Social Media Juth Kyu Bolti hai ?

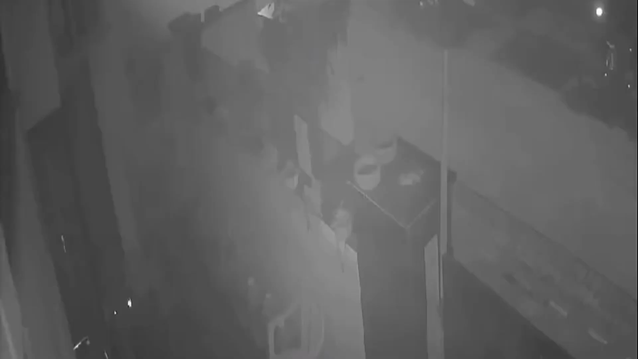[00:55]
पर गए और यह दो रात को मैंने आपके क्लिप दिखाई कि देखो रात को कितनी धून थी ऐसा लगा रहा था बरफ किछी थी